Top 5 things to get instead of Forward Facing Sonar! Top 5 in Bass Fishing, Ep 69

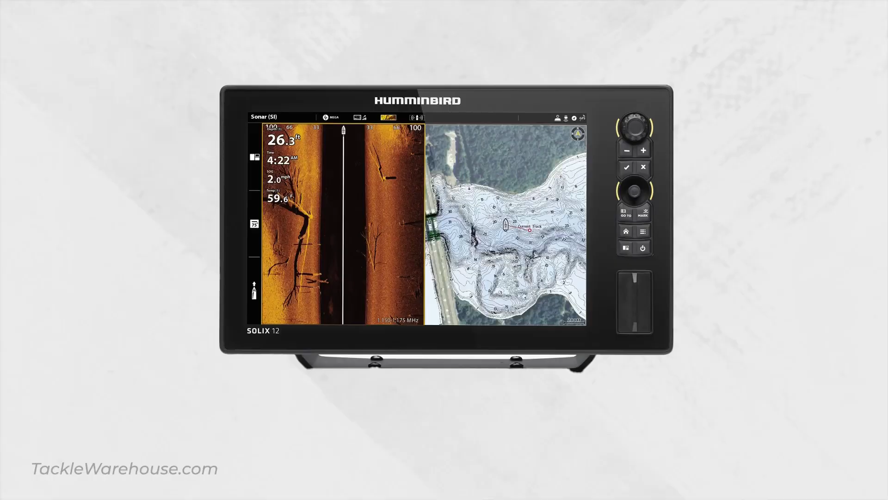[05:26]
Humminbird Garmin and Lowrance they all make them and
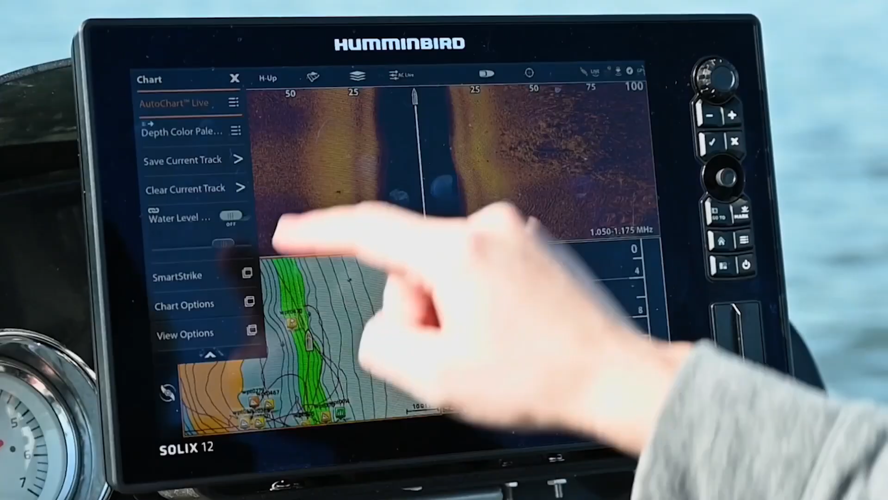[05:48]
or some other geometry so you can get a lot more
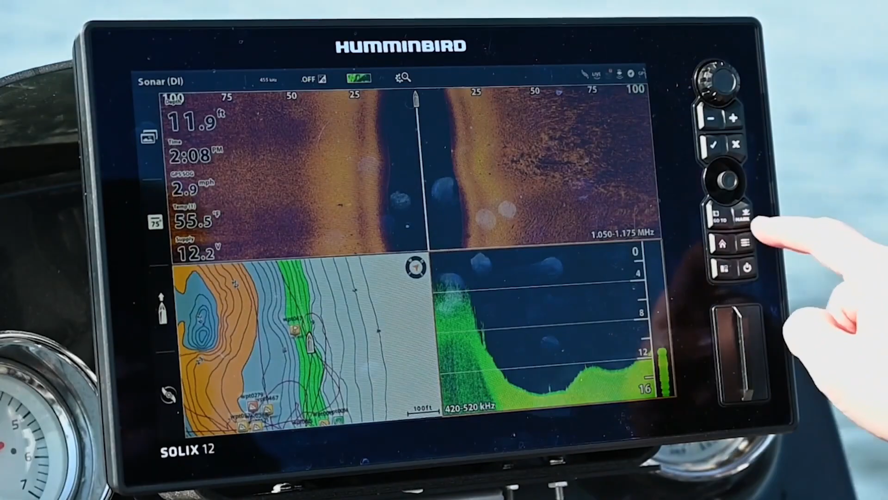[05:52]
On screen: depth 11.9 ft, water 55.5°F, speed 2.9 mph
in your brain at a glance now
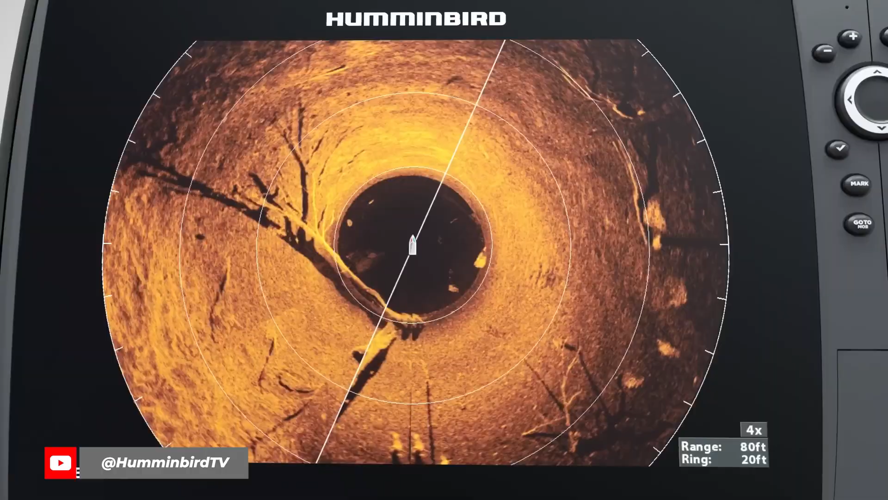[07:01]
it's 360 and it isn't for looking at fish it's for looking at
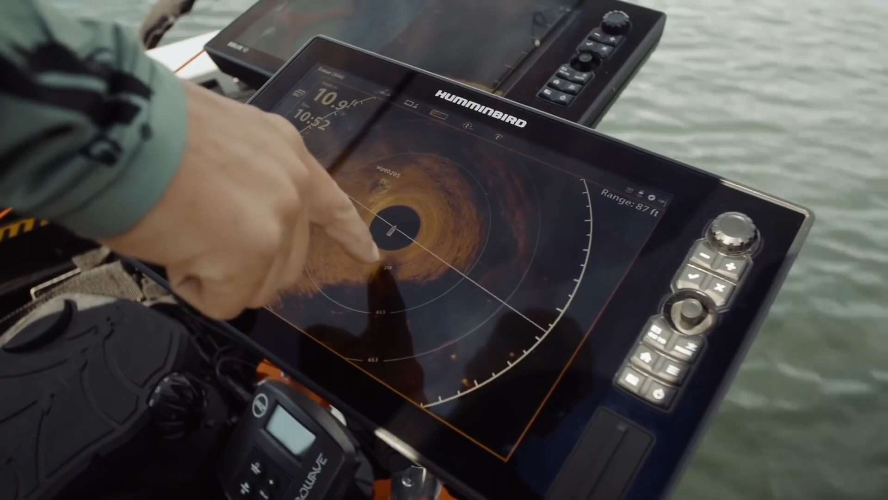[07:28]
21 feet so i know it's about 23 24 feet and i can make that perfect
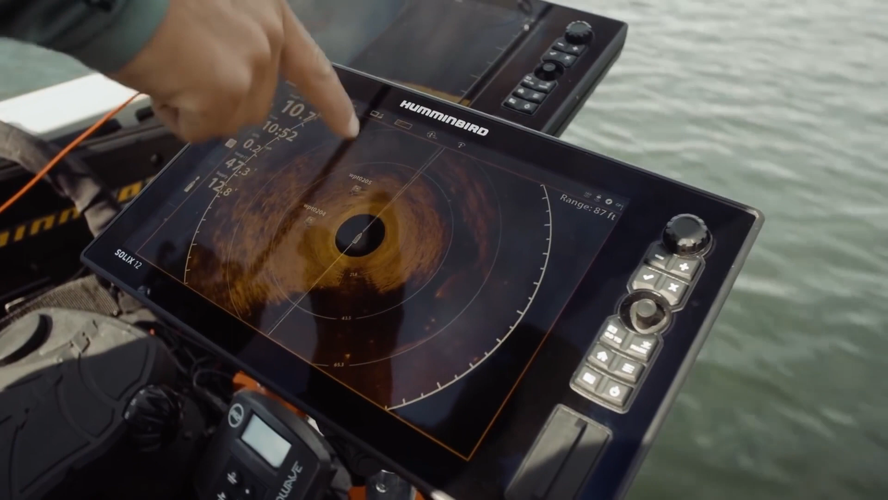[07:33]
pitch from the front of the boat to that brush pole the start of the rocks over here the very peak of it is at about 25 feet and then they build up onto that point can see
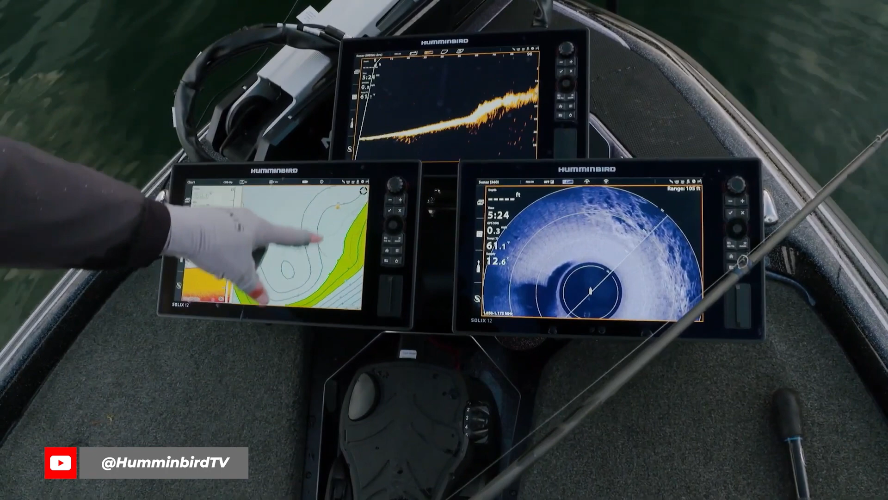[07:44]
we've got a point but where you think that you know the point would actually be we
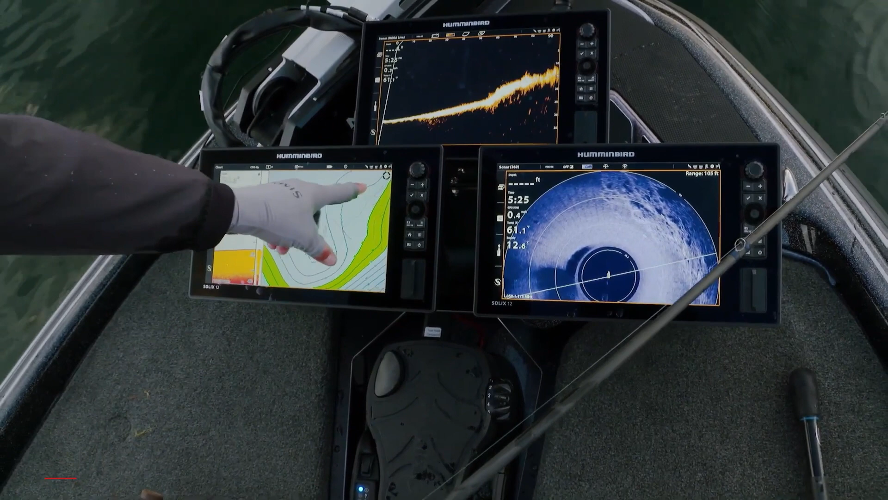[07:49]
found this little rock vein off to the side and if you look at 360 over here you can see
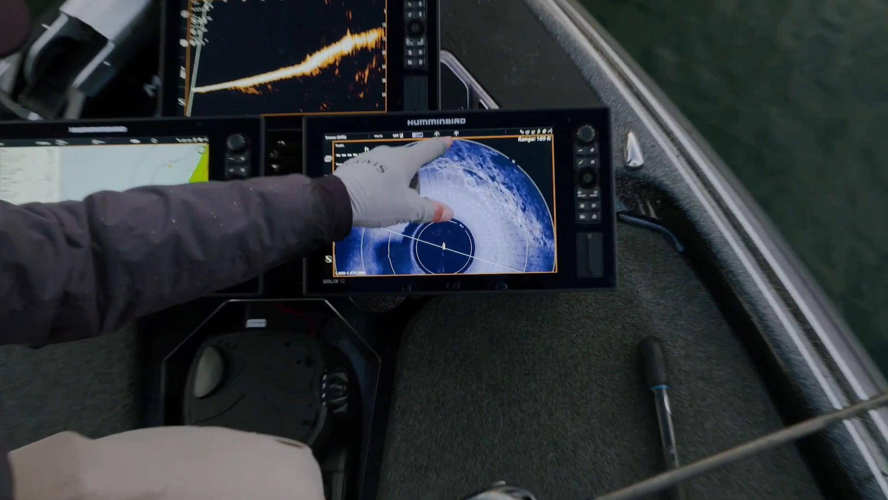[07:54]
this broken up rock right there's just nothing out here it's sand and then you've got all this
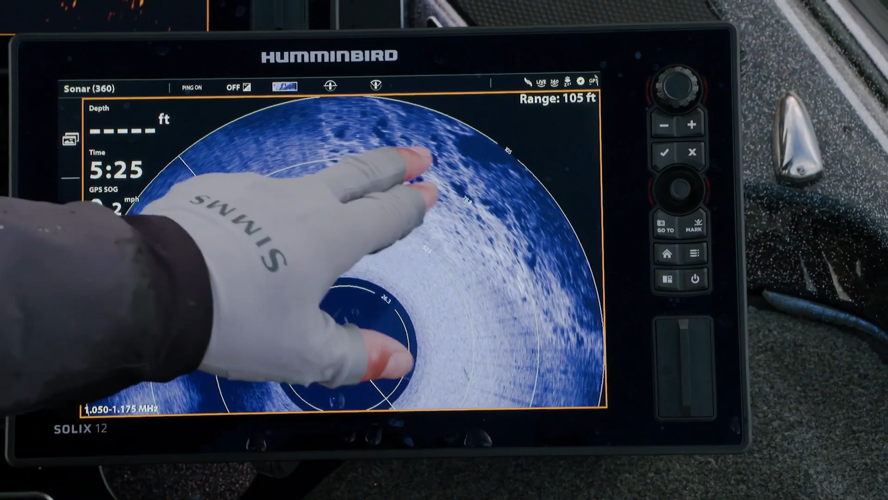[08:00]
chunk rock well those are all ambush points for those smallmouth very cool take a look at this
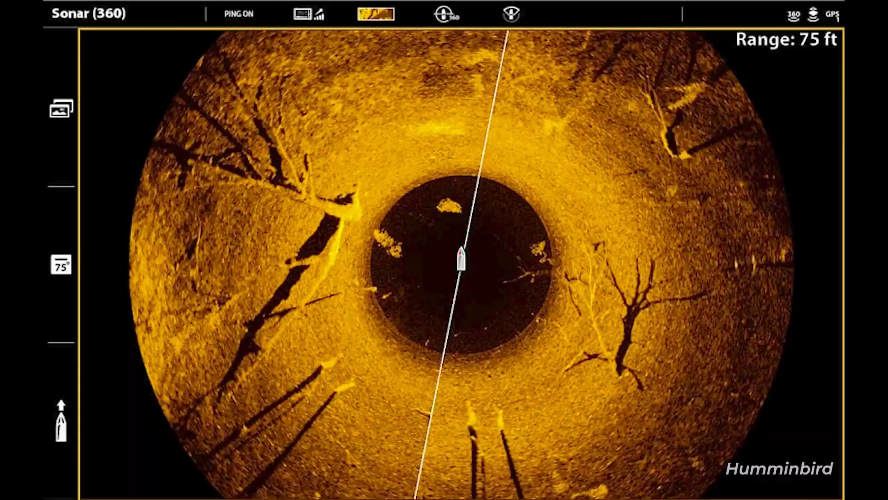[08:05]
and this man that to me is
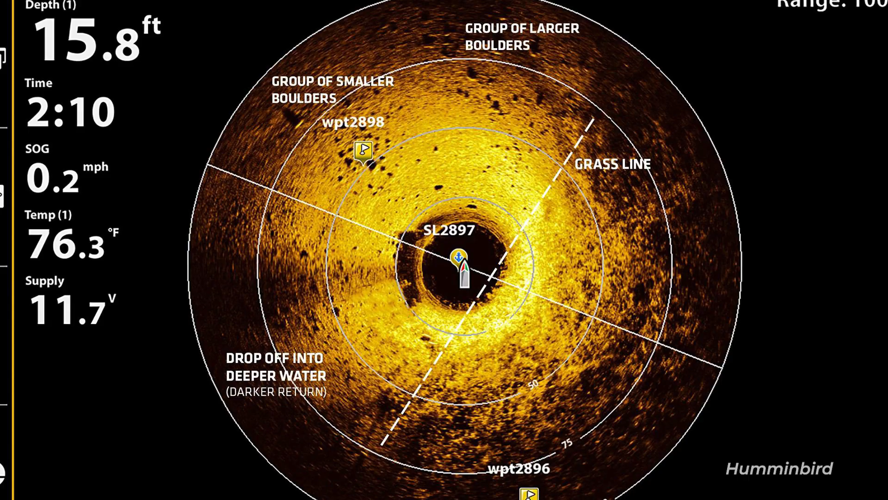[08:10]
On screen: depth 15.8 ft, water 76.3°F, speed 0.2 mph
sonar it's like all sonars in one almost i can't wait to relearn my local lakes with it to catch more fish